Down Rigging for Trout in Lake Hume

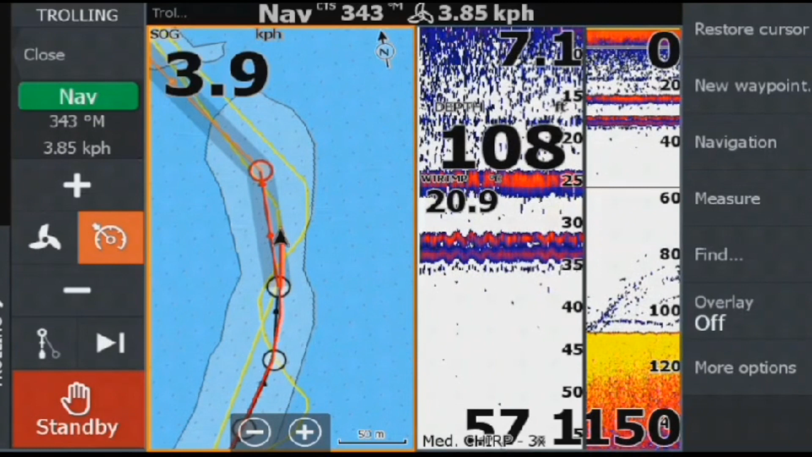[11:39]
On screen: depth 108 ft, water 20.9°C
Prior to coming out Sandy had plotted a track along the old course of the Murray River.